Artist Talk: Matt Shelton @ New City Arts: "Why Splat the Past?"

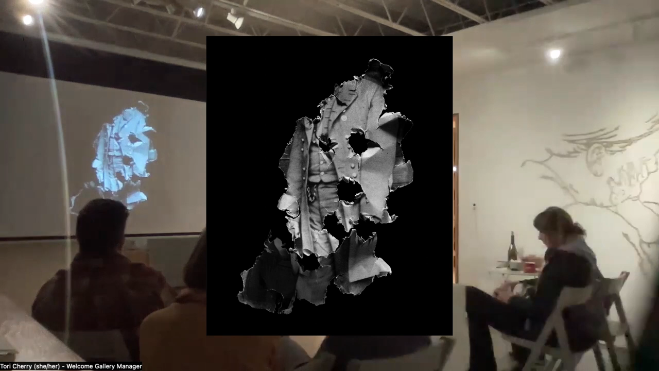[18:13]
this was made, I actually hired an undergraduate photographer with a digital passive lens, which is a macro lens, which is a lens that lets you take pictures of things super crisp and detailed because it's as much about the edges and things like that as it looks about anything what's the size of that object? The object is 32 by 40, so it's about the size of that projection, the black box that you see in there. What's the size of the piece of paper?